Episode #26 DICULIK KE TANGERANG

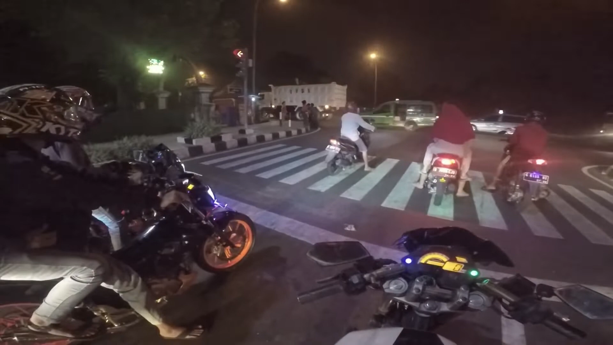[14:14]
Iya. Pokoknya ntar yang dari jalur Kalisura yang udah jalan, hati-hati, itu udah mau hijau. Dari Tangerang. Dari Helder. Nggak mau, kedeketan. Ayo, wacu.